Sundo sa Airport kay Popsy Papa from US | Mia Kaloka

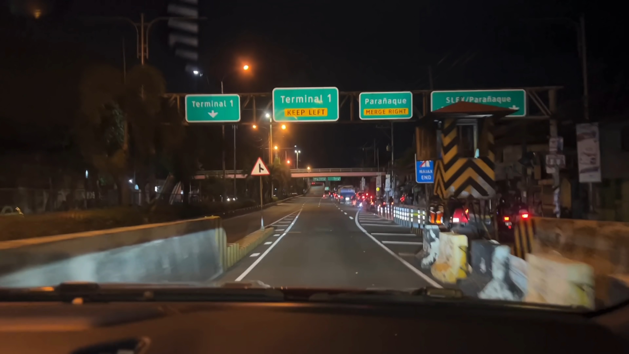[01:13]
Terminal 1 na tayo. And I'm sure, anong oras na ba? 10:47. Ah, nakalabas na. Baka na dyan yung airplane ni Popsy.
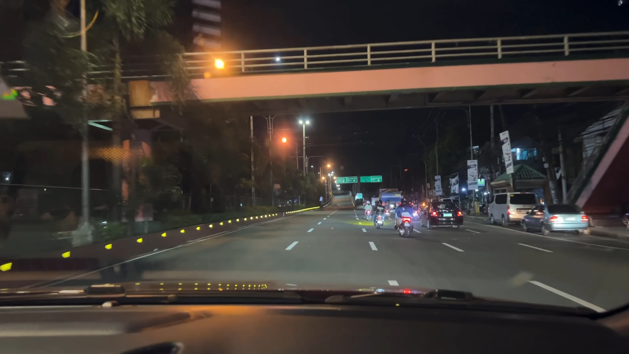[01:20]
So, onting antay na lang. Aantay natin siya. And then we'll see Popsy in a few minutes. Arrivals na tayo. Oh my gosh. So, good luck sa ating lahat.
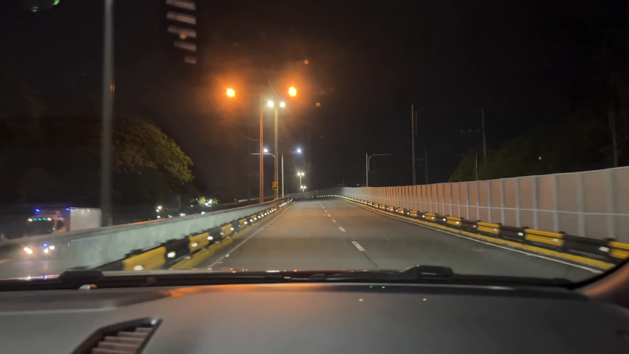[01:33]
Good luck and safe travels to everyone. Ano ba? See, there's the airport. The Naiya. Oh, airport na to. Ang tagal-tagal yun. Ang panapalitan.